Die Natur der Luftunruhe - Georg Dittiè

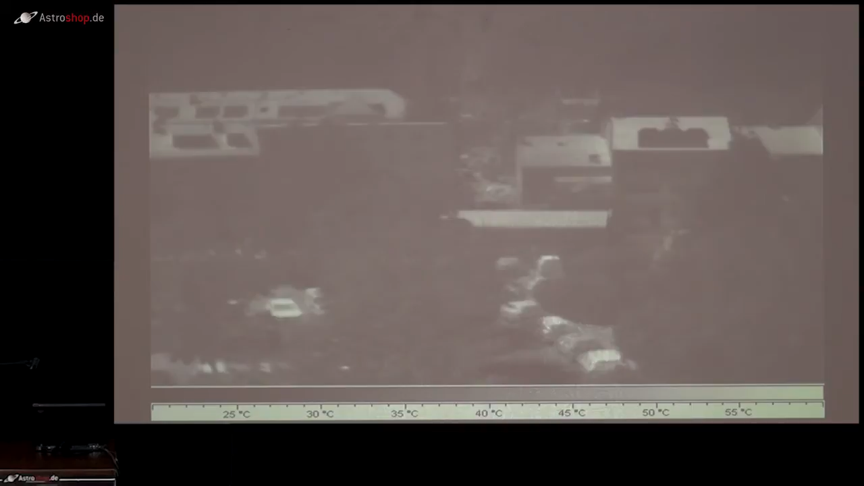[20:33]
Das heißt, es ist das erste Mal, dass ich diesen Film überhaupt in der Öffentlichkeit vorführe. Und Sie sehen sofort, wie Dächer, Autos so heiß werden, dass man da nicht mehr rumlaufen kann.
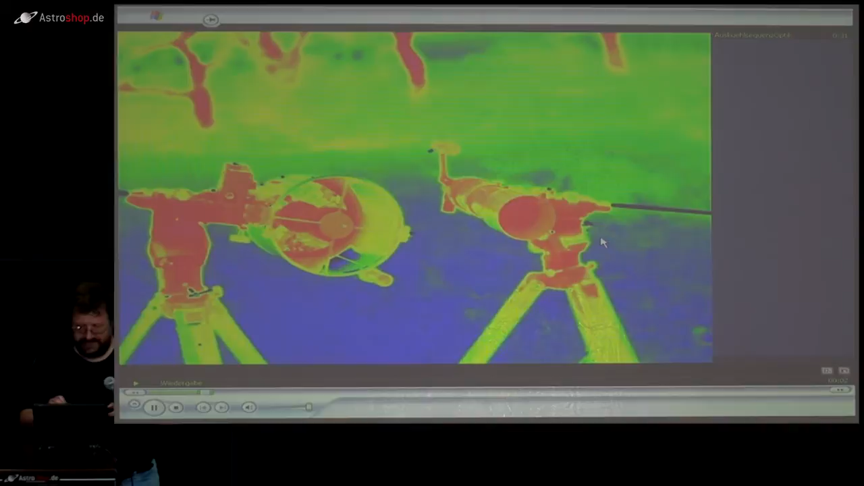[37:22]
So, Sie sehen ein Spiegelteleskop und ein Refraktor beim nächtlichen Auskühlen. Fangen Sie was? Sie merken sofort, der Hintergrund ist wieder kräftig am Wackeln.
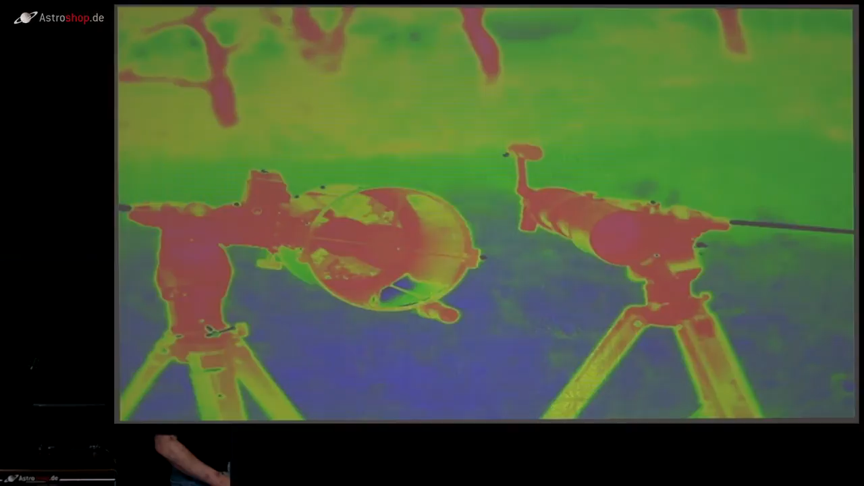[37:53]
die sind sozusagen im Gemüse geparkt und entweichen zuweilen. Das heißt, der Garten dünnt sozusagen seine eigene Temperatur aus. Auch Gärten sind durchaus nicht immer die besten Beobachtungsorte, weil einfach das ganze Hochgemüse, also die ganzen Büsche, Bäume und so weiter, die Wärme in sehr irregulären Ballen speichern.
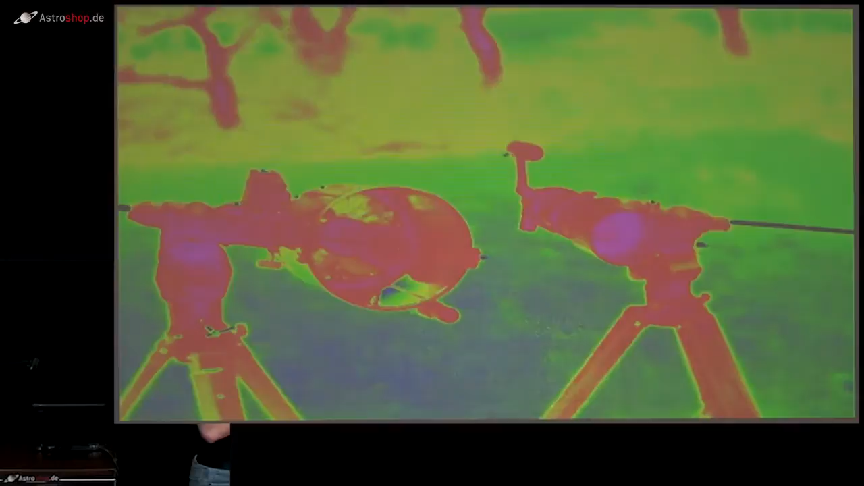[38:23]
Strahlungsausgleich in dem Tubus sehr viel unruhiger ist als im geschlossenen Refraktor. Der geschlossene Refraktor ist ein geschlossenes Gebilde,
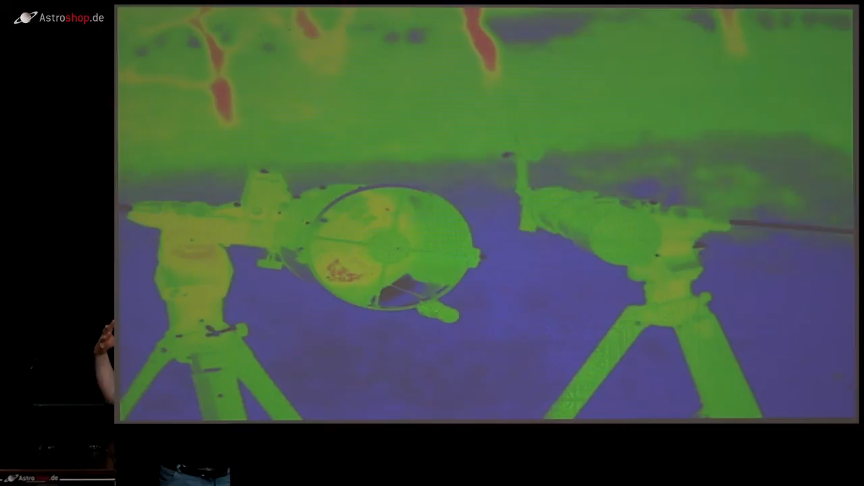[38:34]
das für sich mal auskühlt und dann hier schon in einem mittleren Stadium relativ wenig thermische Spannungen, relativ wenig thermische Unterschiede enthält.
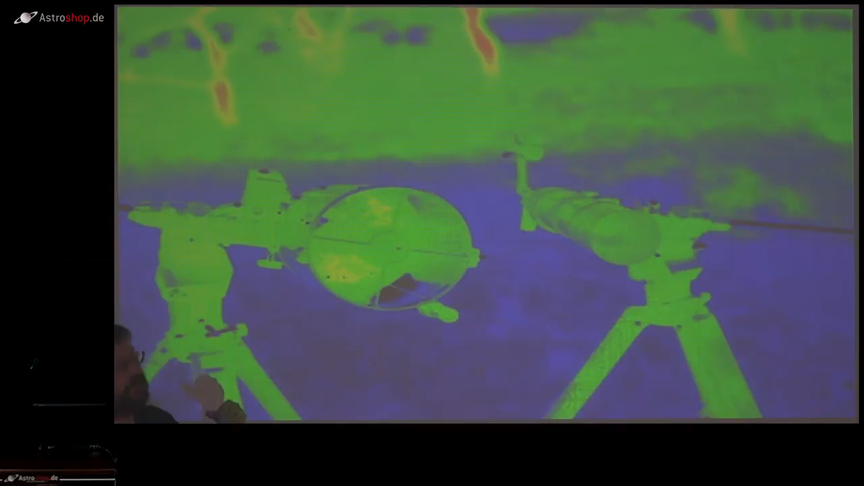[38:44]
Und das sorgt dafür, dass ein Refraktor per se etwas ruhiger wirkt als ein Spiegelteleskop. Außerdem, das Spiegelteleskop ist größer und wir haben doch gelernt, dass ein Luftwirbel einfach eine gewisse Mindestgröße hat.
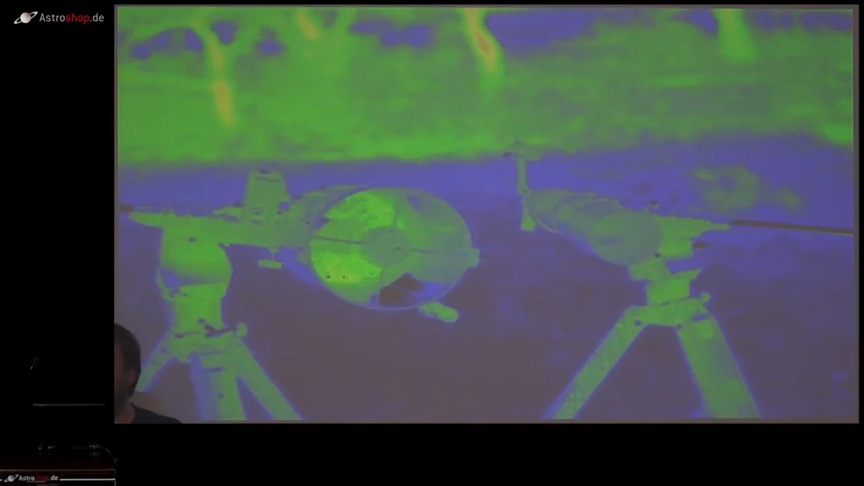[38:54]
Dieser Refraktor ist einfach zu klein,
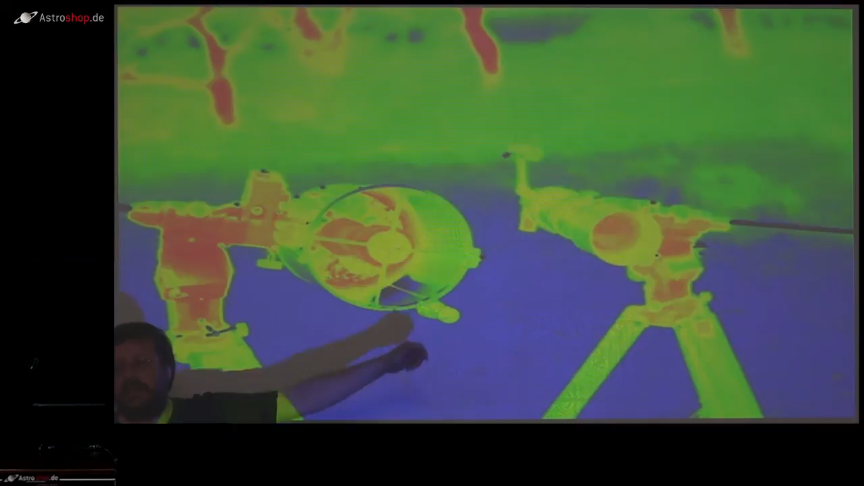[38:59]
als dass sich hier eine richtige Turbulenzzelle aufbauen kann. Das ist hier schon besser. Wobei normale Teleskope im Amateurbereich so klein sind, dass sich da sowieso keine Turbulenzzellen aufbauen.
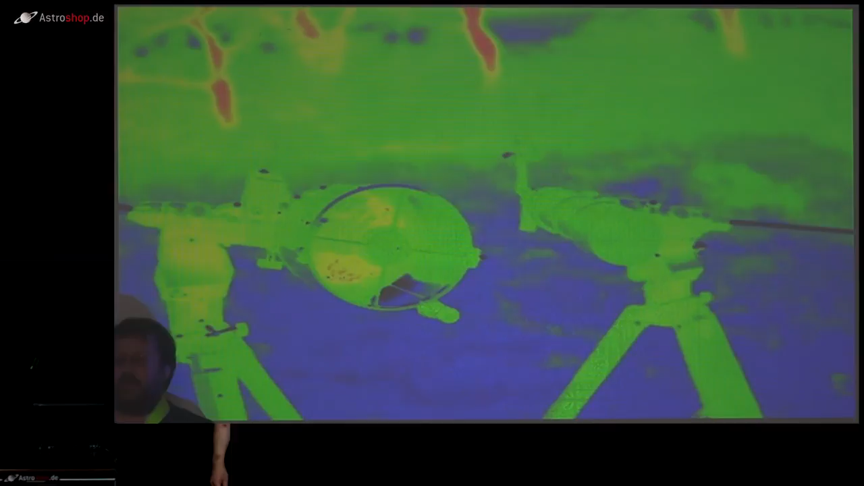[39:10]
Das heißt, ich habe selber persönlich an diesen ganzen Diskussionen vom Tubus inneren Seeing massivste Zweifel.
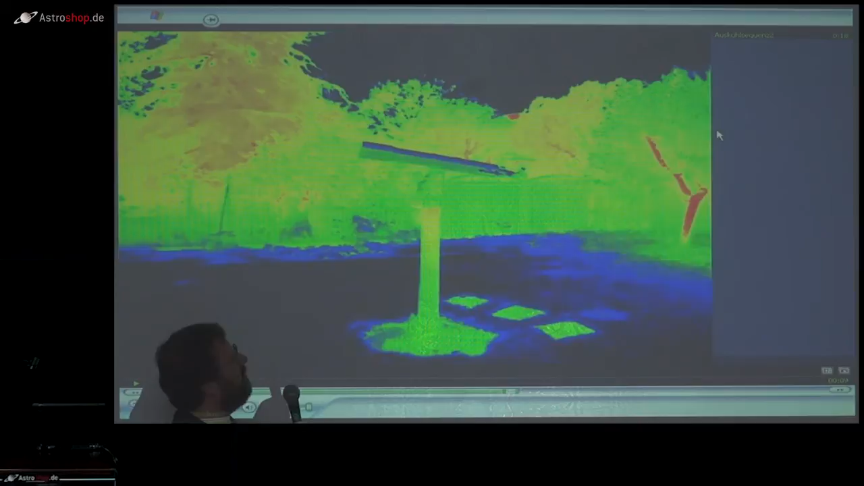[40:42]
Das ist also eine Sache von ja, vielleicht einer halben Stunde, also sehr schnell,
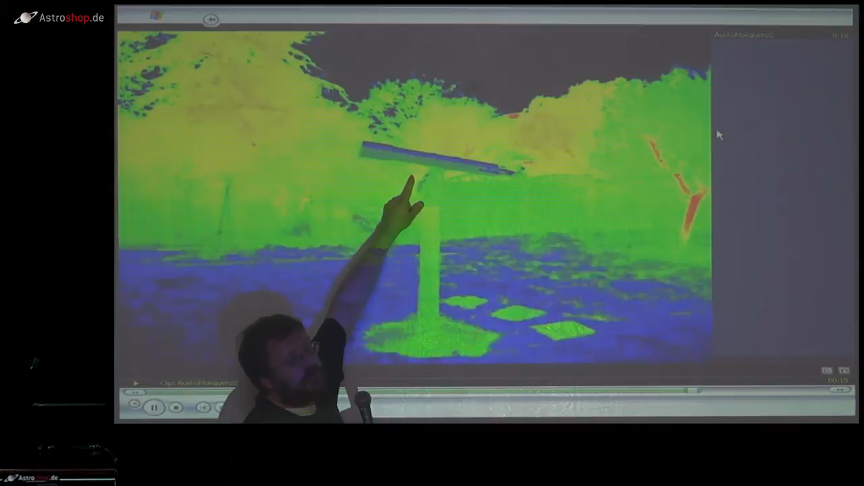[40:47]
aber von unten kommt noch die Abstrahlung vom Boden und von oben kommt die Einstrahlung durch den sehr kalten Himmel.
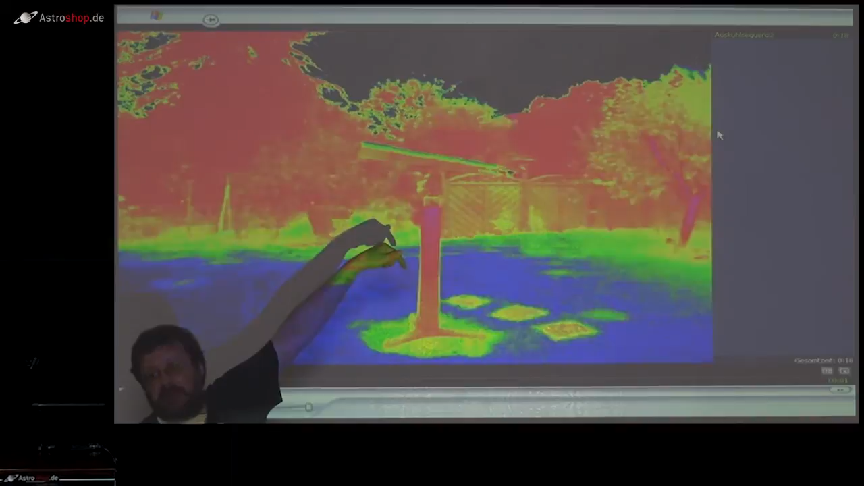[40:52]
Sie merken also, dass allein die Ausrichtung des Tubus zum warmen Boden und zum kalten Himmel immer noch in dem Tubus eine thermische Spannung aufbaut.
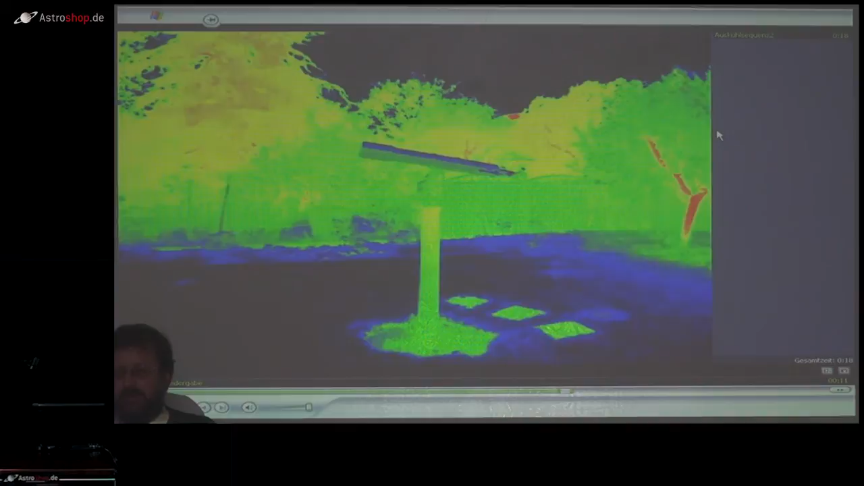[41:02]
Und genau das ist das, was ein Fernrohr eigentlich nie richtig auskühlen lässt. Und das erklärt auch, warum die Leute, die zum Beispiel ihren Tubus irgendwie in Isoliermaterial einpacken,
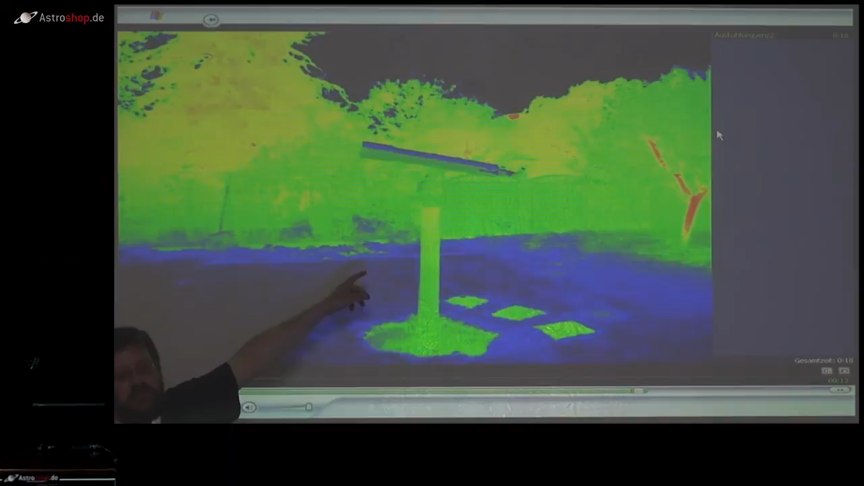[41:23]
wie so ein gedämmtes Haus, meistens ganz begeistert sind, dass das dann nicht passiert. Weil nämlich ein eingepacktes Fernrohr schlicht und einfach seine Temperatur, die es hat, beibehält. Man kann es ja zum Beispiel gut belüften, damit es wenigstens immer die Lufttemperatur hat. Das heißt, die Idee,
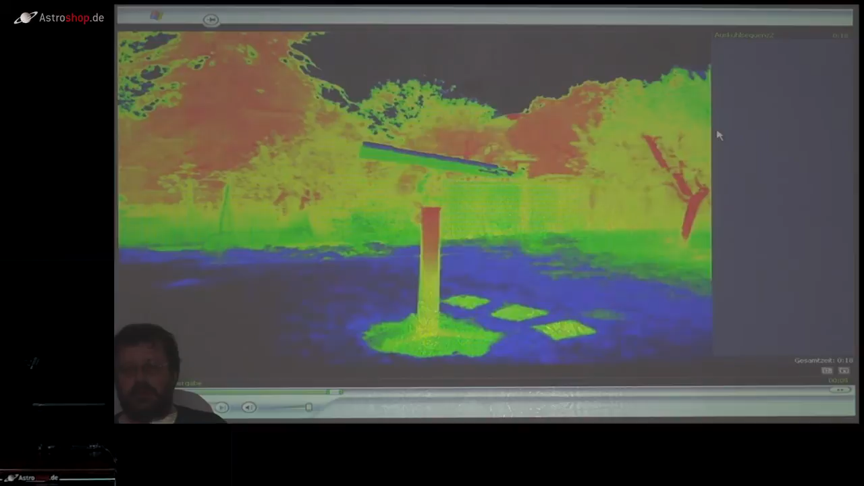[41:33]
seinen Fernrohrtubus nach außen zu isolieren, ist gar nicht so sinnlos. Das ist sogar eine wirklich intelligente Idee. Und ganz ehrlich gesagt, wir sollten da durchaus mal weitere Experimente machen. Und anhand der Umgebung sehen Sie immer noch den Speichereffekt der Bäume. Und genau das ist eigentlich ein Hinweis, wie es weitergeht mit der Forschung. Wir müssen jetzt mal gucken, wie verhält sich eigentlich wirklich die Turbulenz zur Umgebung.